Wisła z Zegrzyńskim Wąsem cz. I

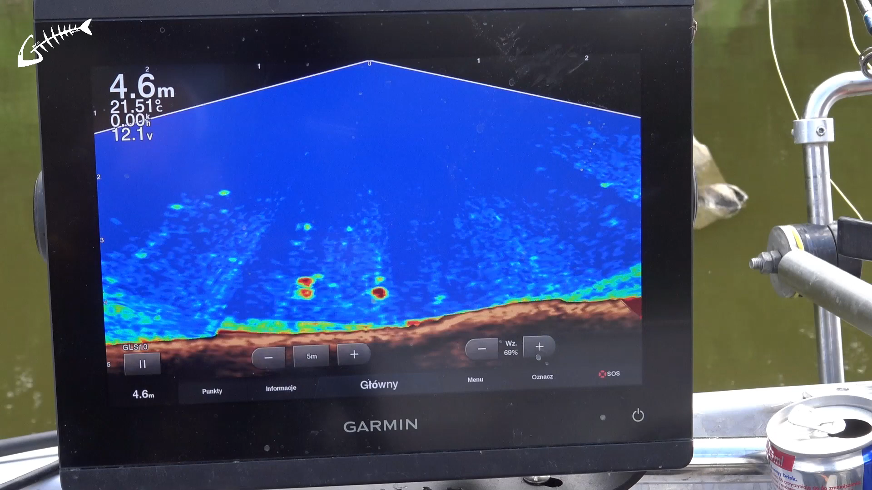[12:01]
On screen: depth 4.6 m, water 21.51°C
bo jeśli idzie o ten system wizualizacji dna i zachowania ryb pod tobą i tego wszystkiego, no to bije wszystkie obecne systemy dostępne na rynku na głowę. I tak jak do mnie przyjeżdżali ludzie na szkolenia, często, gęsto kończyło się, bo ja zawsze mówię, proszę przywieźć swoją echosondę, pokażę na twojej, zobaczysz jak to działa. Wychodzą ryby, to nie są duże ryby, ale wychodzą. To, o widzisz, to jest fajna ryba. To obok ciebie tam? Tak. To jest ładna ryba.
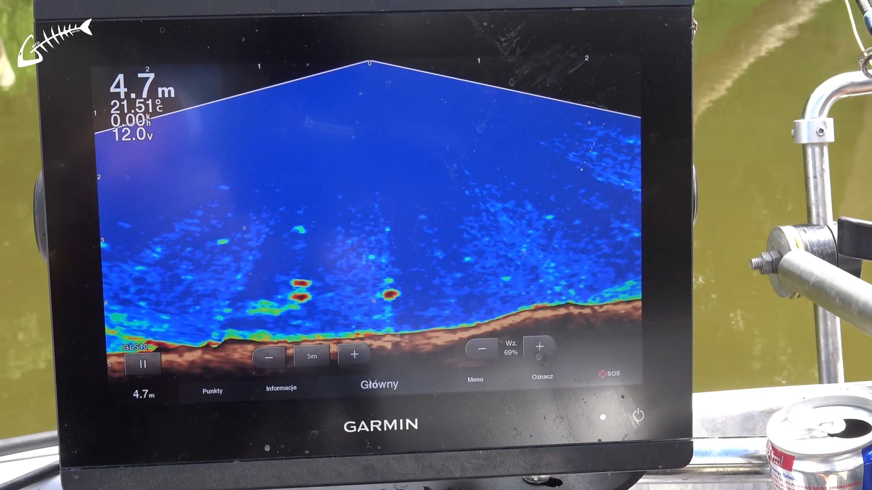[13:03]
On screen: depth 4.7 m, water 21.51°C
Widzisz, nie stoją już pod krzakami, tylko stoją stoją na kancie, na głębszej wodzie. Ładna ryba, naprawdę ładna ryba. Nie no, to przez tą echosondę to człowiek się staje strasznie elektryczny. Wizualizacja jest niesamowita, daje potężne możliwości. Naprawdę fajna echosonda. Tyle, że droga ta technologia, no ale warta tych pieniędzy. Ja uważam, że warta tych pieniędzy i naprawdę można się fajnie pobawić.
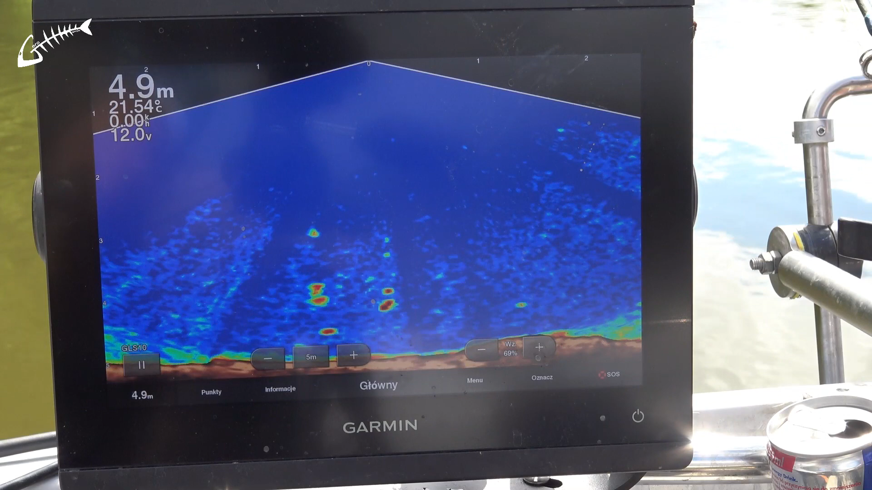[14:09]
On screen: depth 4.9 m
No i to jest to, widzisz co te ryby robią, wychodzą, pływają i można szału dostać, że takie ryby koło ciebie przepływają, no, i mają ciemności. Elektrycznie jesteś na pewno, ja tam mówię, patrzę i się zastanawiasz, człowiek.
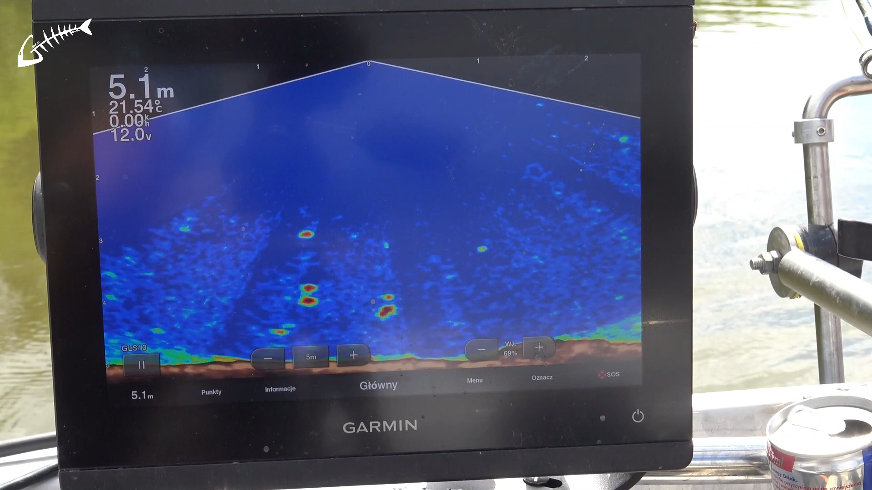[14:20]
On screen: depth 5.1 m
No, ale to jest urok wertykala właśnie. Ale jest też o tyle fajnie, że jak ja to mówię, takich pustych miejsc nie masz, tak? Tak.
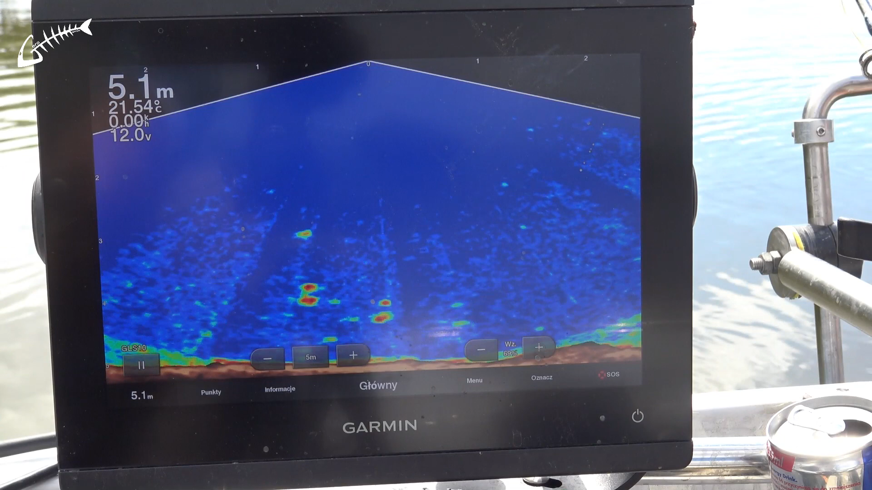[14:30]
On screen: depth 5.1 m, water 21.54°C
Jeżeli byś widzisz o tym, że nic się nie dzieje na echosondzie przez 15-20 minut, to rozumiem, że zmieniasz miejsce po prostu. Znaczy też wiesz co, zmieniam miejsce z tego powodu, żeby nie kwoczyć cały czas w jednym miejscu. No to będziesz miał znowu branie.
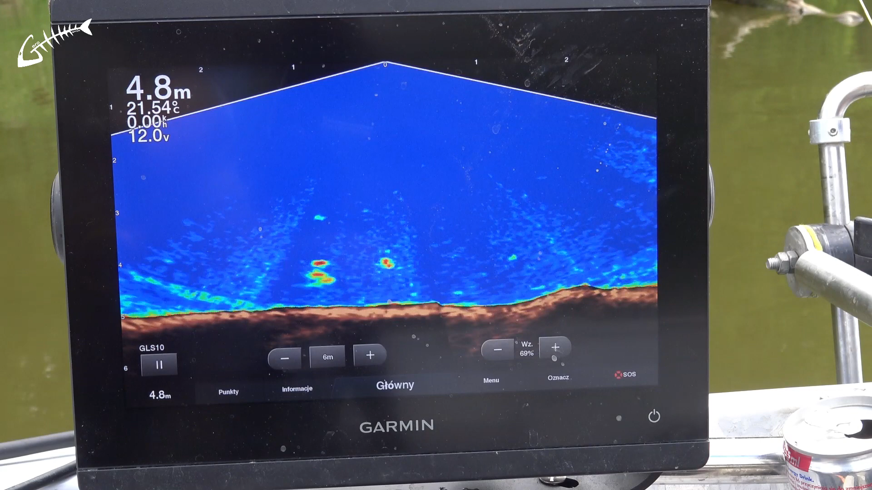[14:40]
On screen: depth 4.8 m, water 21.54°C
Jest, no. Widzisz, dotknął? No zobacz. I co ja mam z tym robić? Tnij! Jest coś tam, jakiś kurdupel.